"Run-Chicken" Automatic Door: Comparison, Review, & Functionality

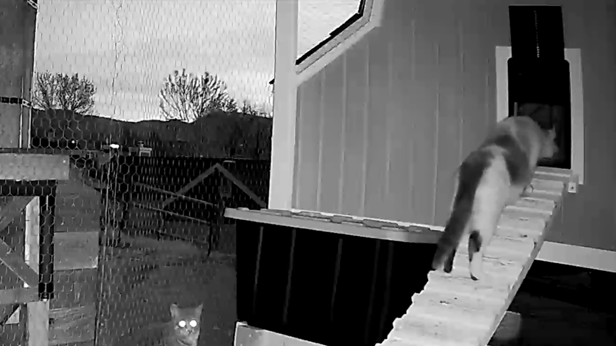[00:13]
So when I reviewed my camera footage, I noticed that the door did this weird behavior where it closed and opened a few times before it got fully dark.